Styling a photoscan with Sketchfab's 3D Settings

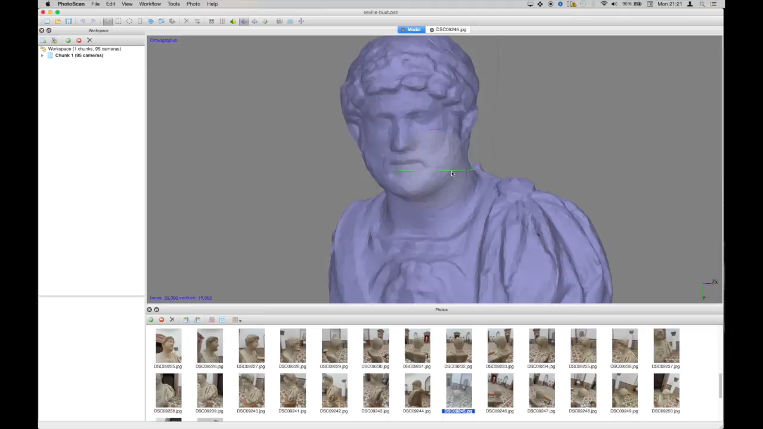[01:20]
So you can see the model is fairly detailed. It's 30,000 faces and it's not bad.
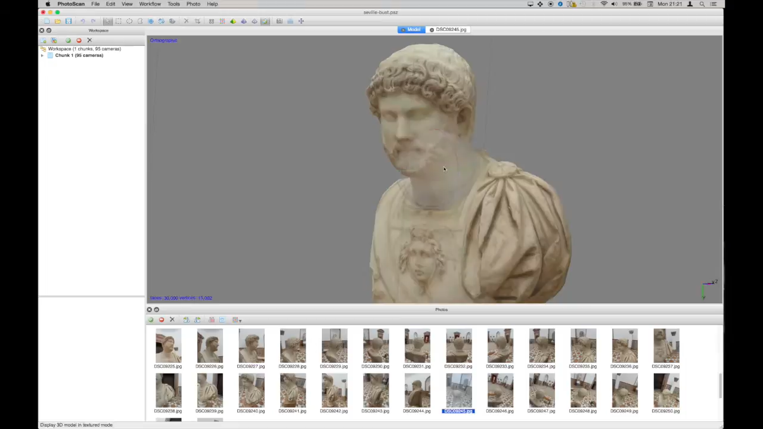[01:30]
Once, if I turn on the texture as well, what you'll be able to see is, however, that there's a lot more detail, for example, in the hair when you turn the texture on than when it's off.
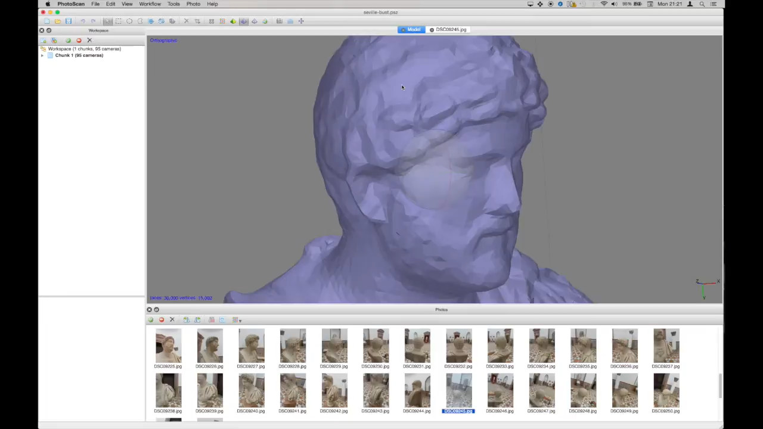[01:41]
And that's one of the details that we're going to bring out a
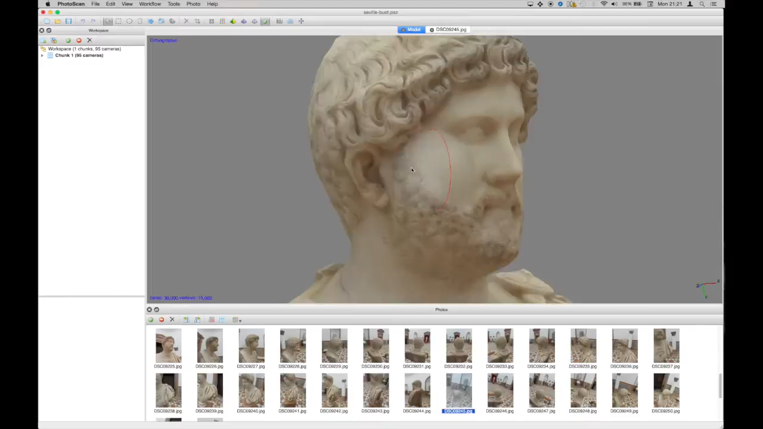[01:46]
bit when we upload the model to Sketchfab.